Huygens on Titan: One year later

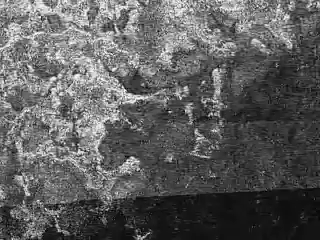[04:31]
Cassini views reveal patterns in dark areas, regions which may once have been flooded, with the liquid having at least partially receded. Curious striations have also been discovered.
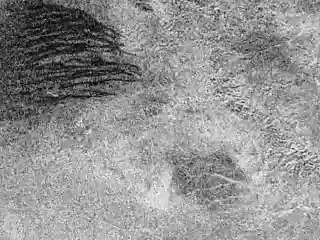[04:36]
Resembling cat scratches, these may be dunes of water ice or hydrocarbon particles,
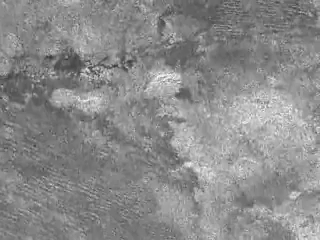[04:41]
possibly the result of ground-level gusts of wind.
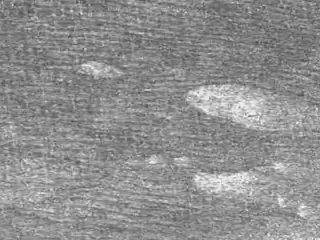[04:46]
Whilst Cassini pursues its grand visit of Saturn,